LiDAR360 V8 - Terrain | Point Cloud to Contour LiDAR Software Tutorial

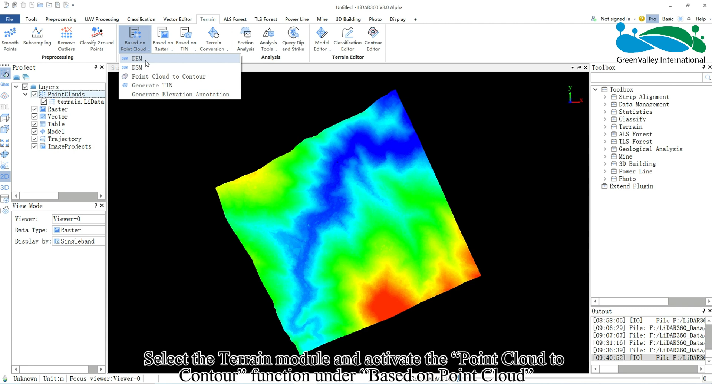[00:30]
Today I will introduce the point cloud to contour function. Select the terrain module and activate the point cloud to contour function under based on point cloud. In the pop-up window, choose the point cloud data, ensuring it is classified into ground points.